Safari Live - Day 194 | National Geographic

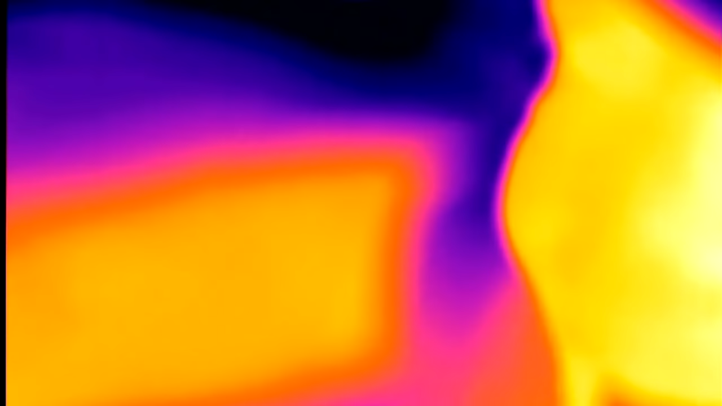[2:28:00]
my head looks like the sun okay back to the leopard
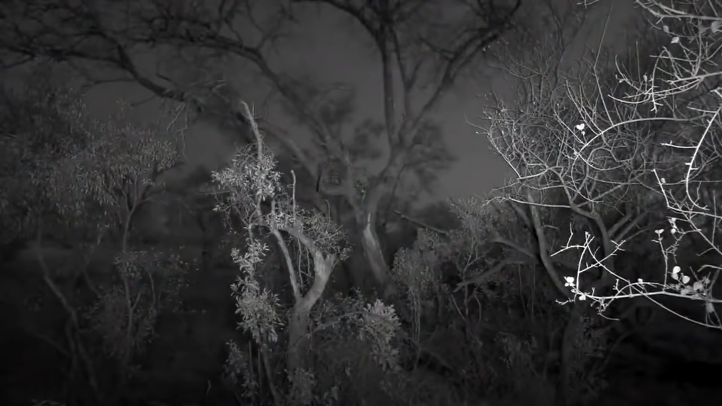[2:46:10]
we've got two absolutely gorgeous pictures here i'm not sure which one you are and i'm assuming you're on the infrared one i love the contrast of that black and white picture it really i don't know it does something profound for me so we'll zoom in on the cat and as we do that we'll merge into the sort of well pink
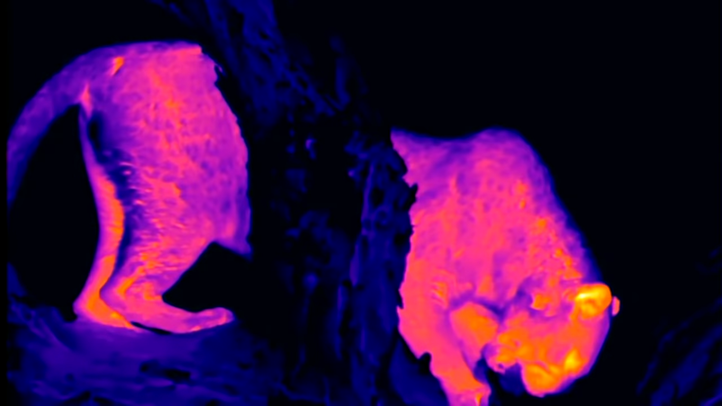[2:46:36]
figure of tandi eating her steenbork
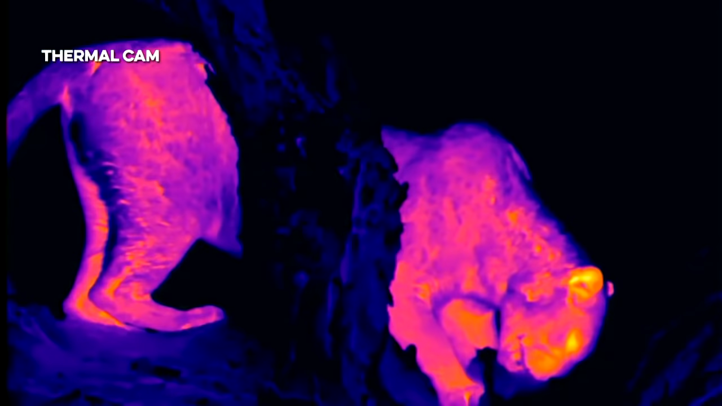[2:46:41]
it's almost disturbing watching the crunching in this those golden eyes oh eyes looking at us hello
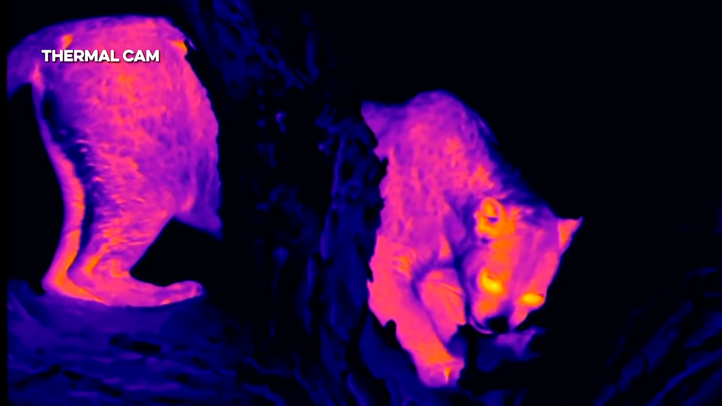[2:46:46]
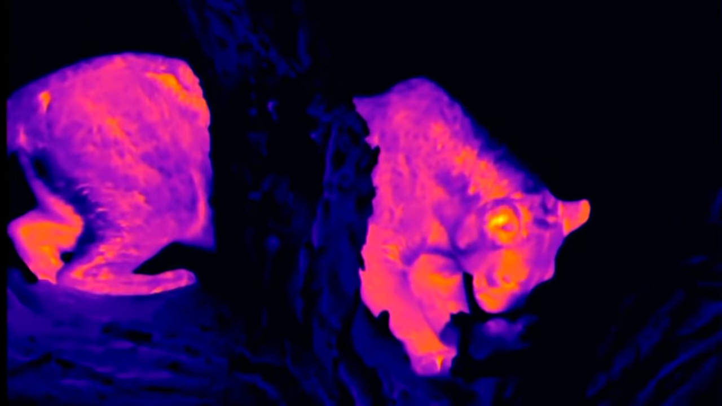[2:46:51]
also you can see the warmth on the steenbork not because it's making heat of its own because
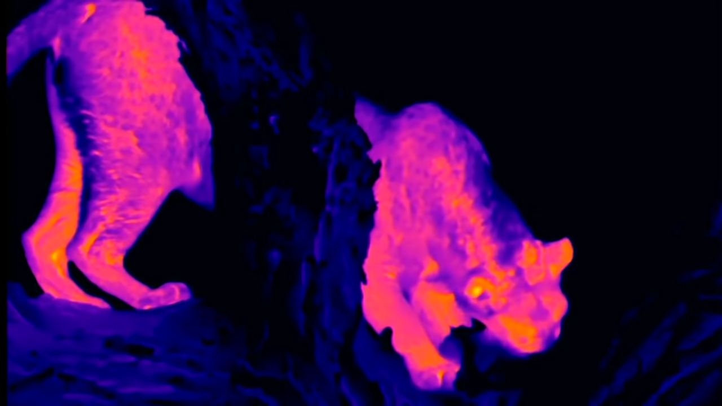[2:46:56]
obviously it's long dead but because of the saliva of the predator
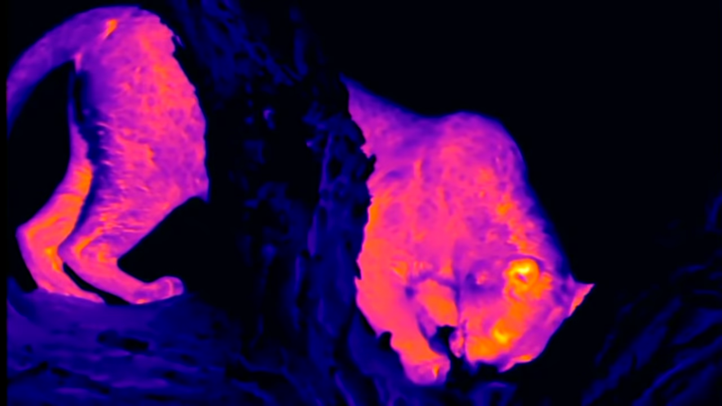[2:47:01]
chewing on the meat somehow slightly less disturbing watching it in clear than it is in glorious technic color watching the
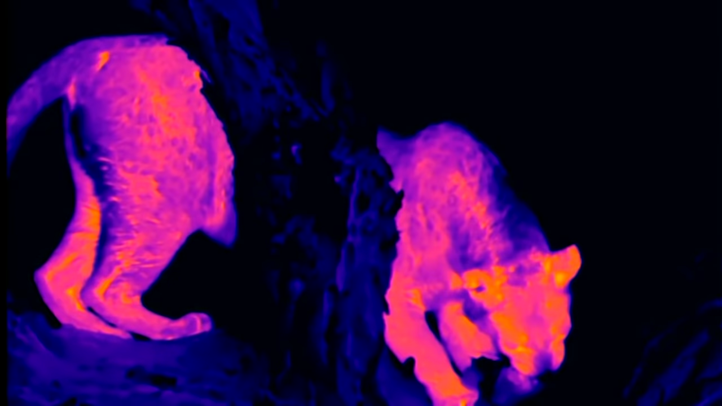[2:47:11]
poor antelope be chewed into very small fragments
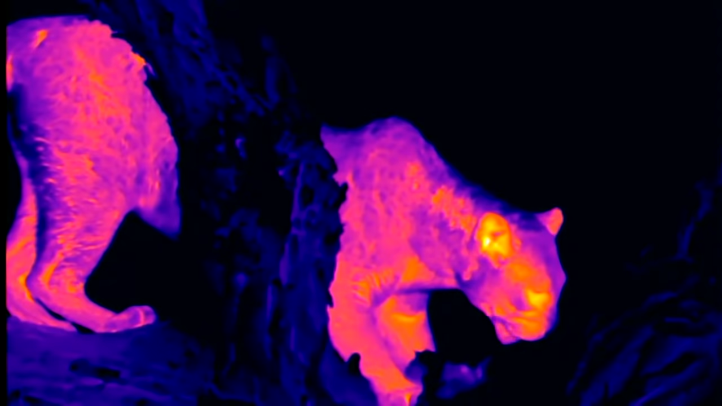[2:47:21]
like i say we're not going to stay here for long this will be our last segment with tundi but there's just such a precious picture this and there's something about this particular camera that we're using that does a glorious job of creating a black and white picture with the infrared we use two kinds of cameras and i think this one does a better job at this particular thing
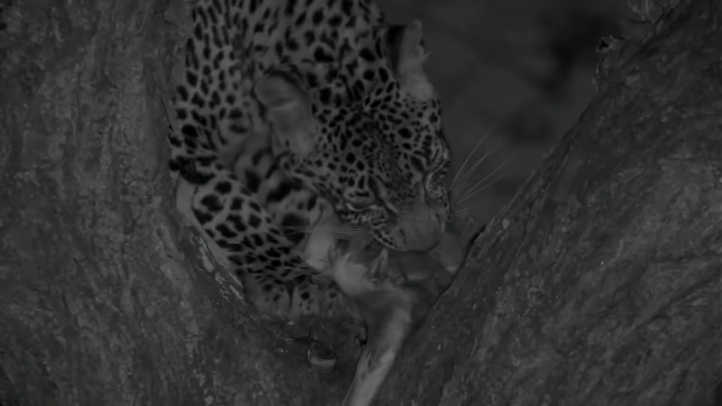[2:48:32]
of not having to go off and struggle and try and find some food especially if you're a mother like this one it must be so nice to have a pantry in the tree that you know no hyena can get at the tree that you know and obviously these wild animals don't think like that i don't think i'm sure she doesn't necessarily feel a sense of relief but she certainly looked relieved and relaxed as she lay on that log
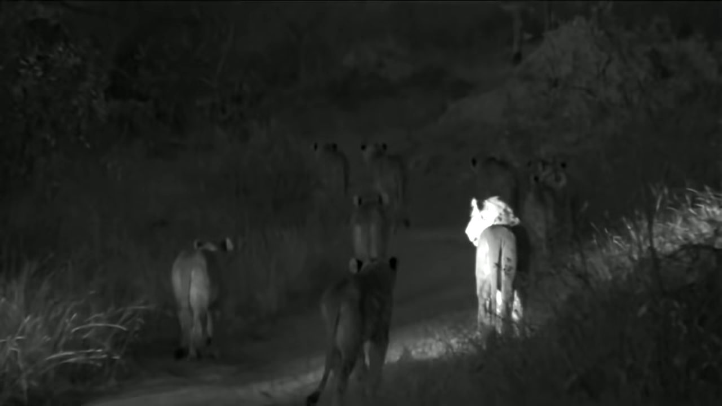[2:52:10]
this is quite a big pride i love lions look at them how they walk is interesting it's like they're bored it's like they're bored
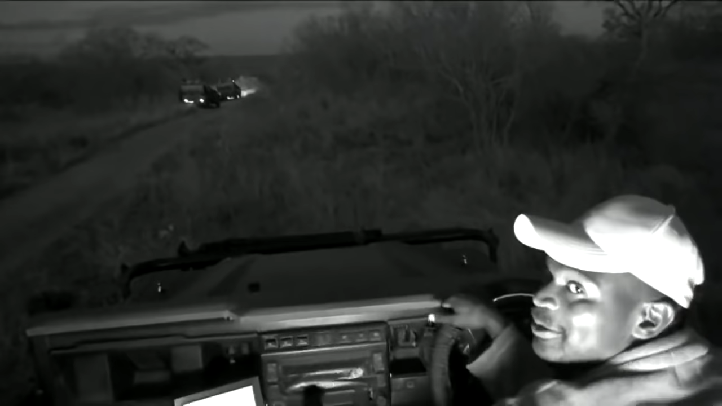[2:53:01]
a little bit and see if i can have a better visual again so they're not walking very fast they are all working very slow they are very much relaxed
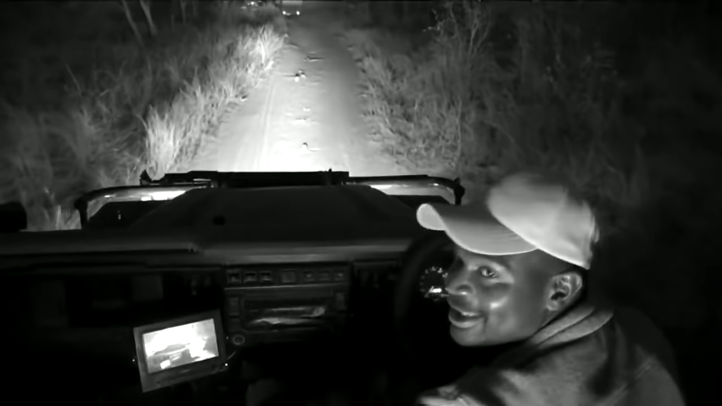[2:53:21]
so i'm not gonna lose this sighting
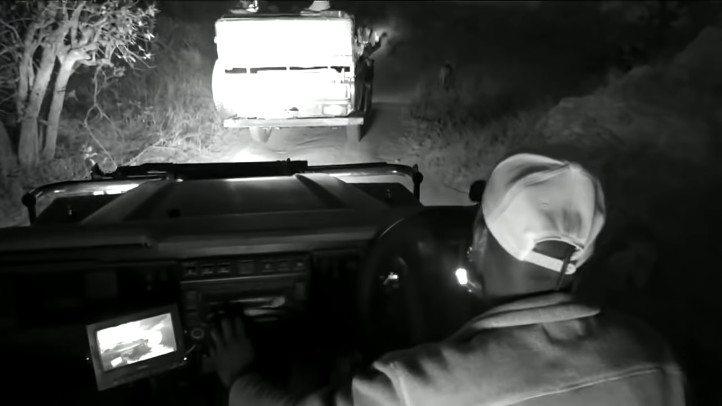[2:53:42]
uh trustee i'm going to count them now for you i will tell you just now just give me a little bit of minutes i will tell
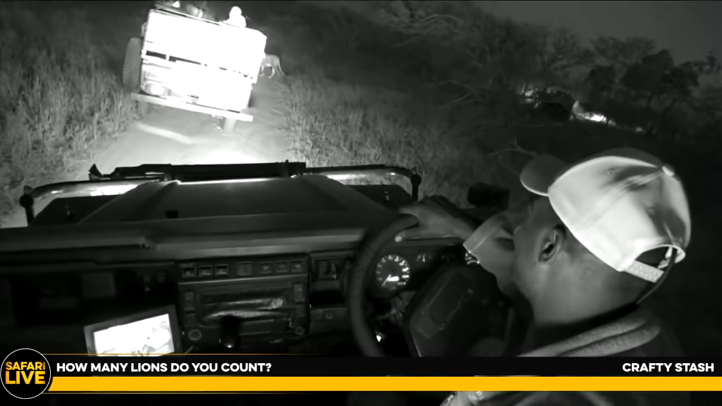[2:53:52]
you how many i'm seeing but it's quite a lot at the moment uh let me see one two three four five six seven eight nine ten uh
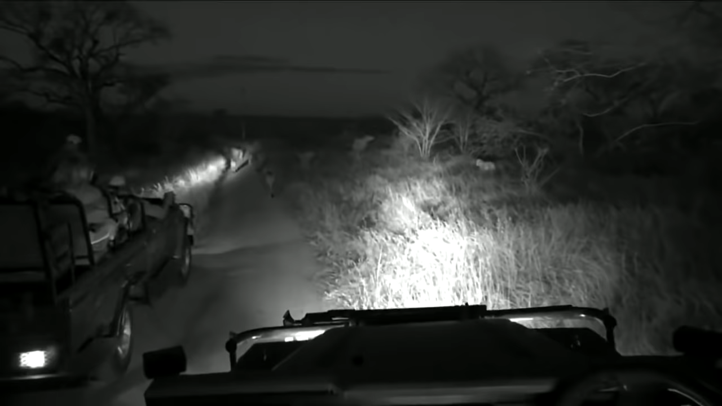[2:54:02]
if i'm seeing nicely i think they are 11 or 12. they are 11 or 12 together
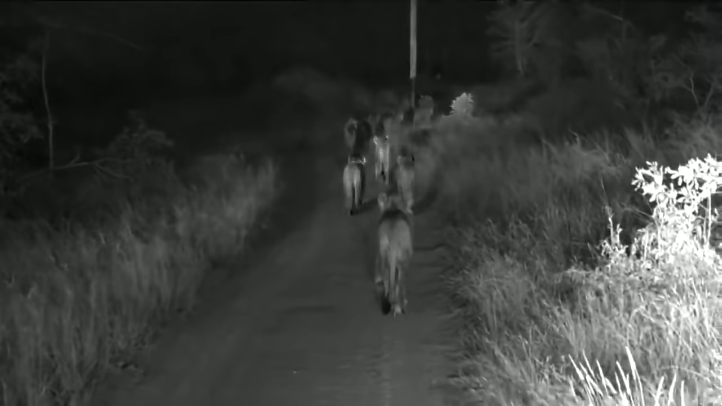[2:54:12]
this is beautiful so they are not showing any intention all they are doing is just walking so now i have experienced lion hunt on several locations and recently a
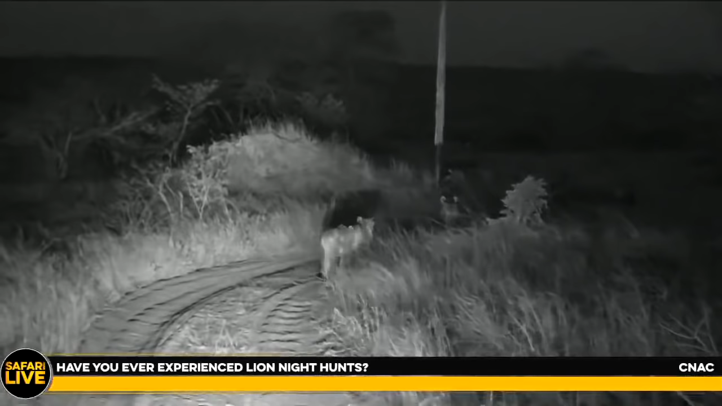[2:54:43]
few days ago here in juma i saw the talamati the talamati pride nearly caught a buffalo in front of me
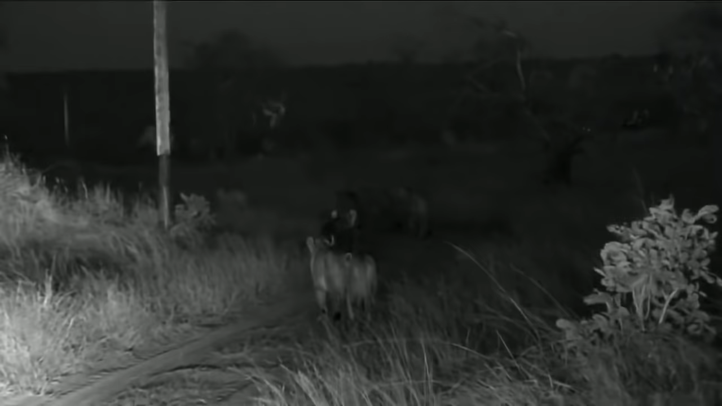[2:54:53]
they are very much interesting when hunting lions look at that on a convoy this is beautiful